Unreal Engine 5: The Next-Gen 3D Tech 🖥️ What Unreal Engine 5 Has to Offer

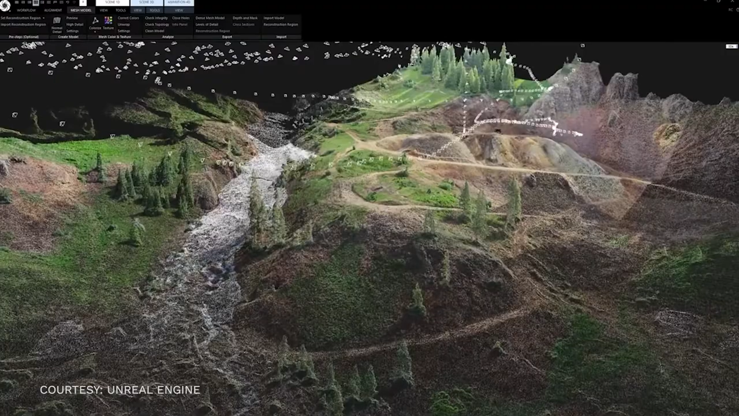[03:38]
Quixel Megascans are a collection of highly detailed photorealistic models that is created by scanning real-world objects using photogrammetry using photo scans.